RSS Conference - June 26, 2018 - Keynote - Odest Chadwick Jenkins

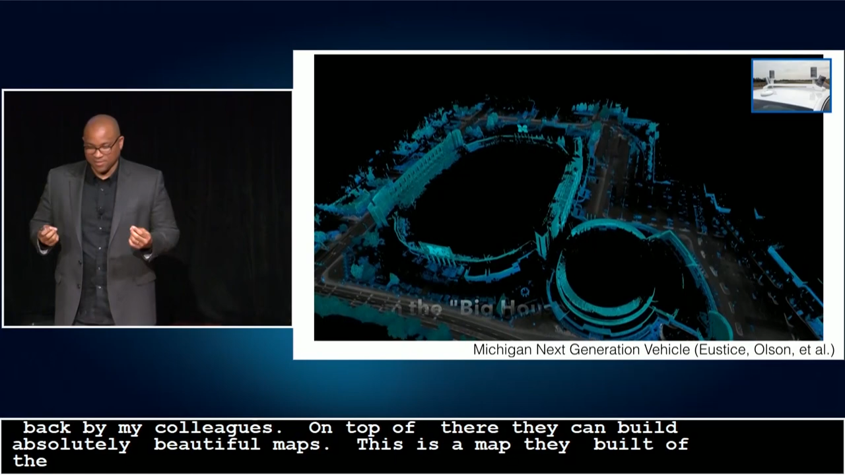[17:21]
And when people see these maps, it's very clear what's happening, what you're looking at.
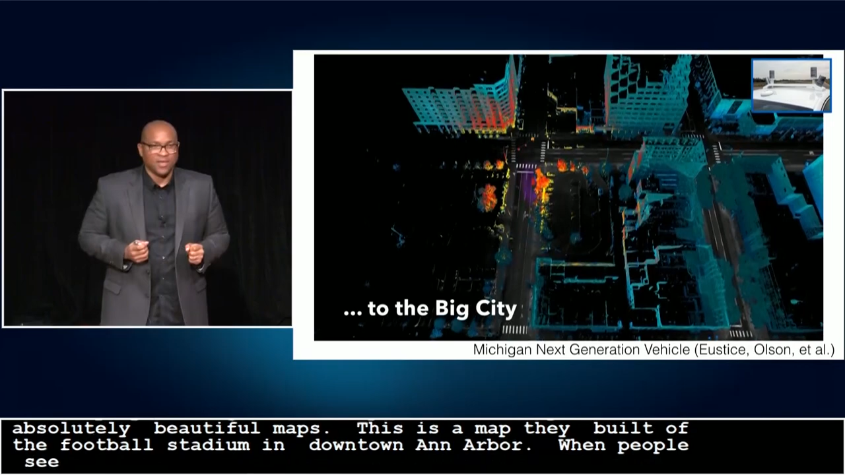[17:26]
From the human eye, we can understand that that's a building and those are trees and that's a car over there.
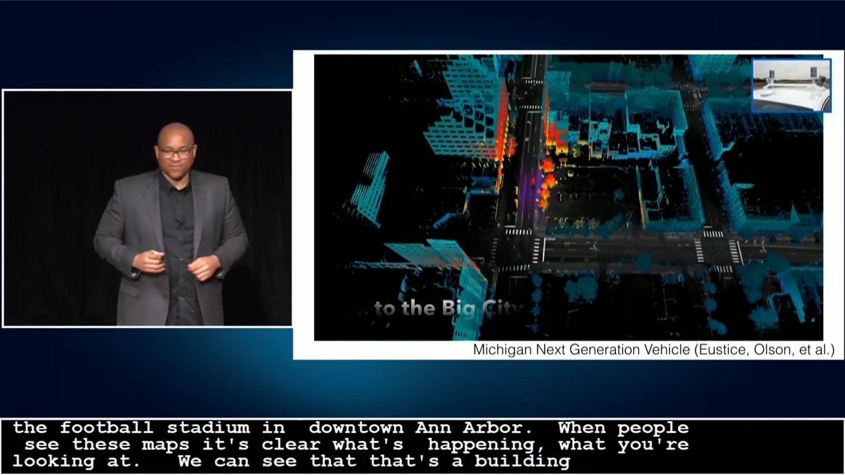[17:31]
And we can see those things. It's still very hard, but for the computer, it's still just a collection of points.
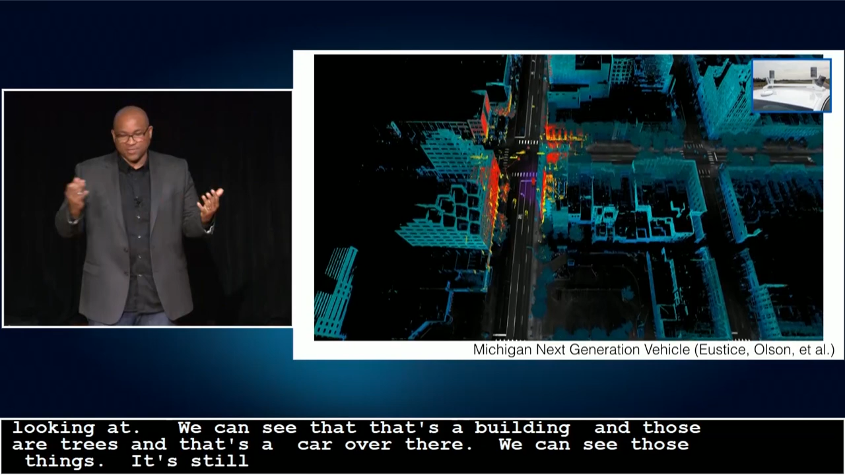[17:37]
It still is, you know, this disparate data that we need to put together. Bless you, by the way.